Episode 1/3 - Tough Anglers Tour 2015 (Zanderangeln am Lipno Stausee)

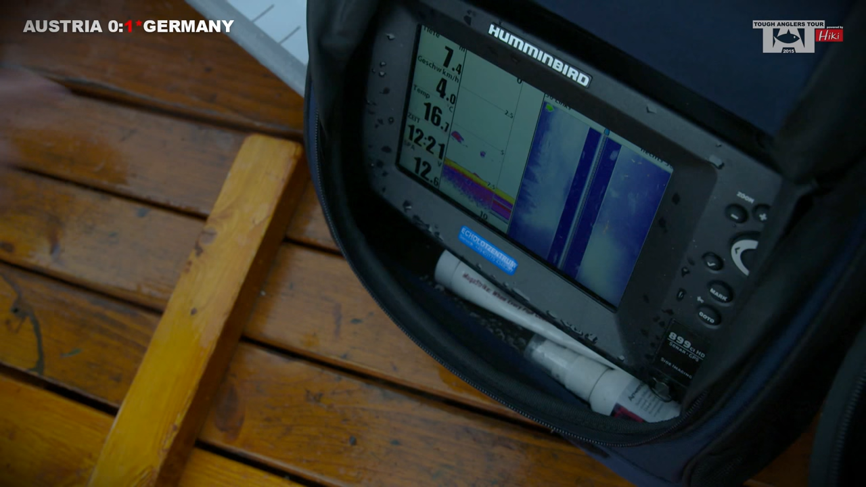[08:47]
Aber so richtige Zanderanzeigen bekomme ich da jetzt gerade nicht.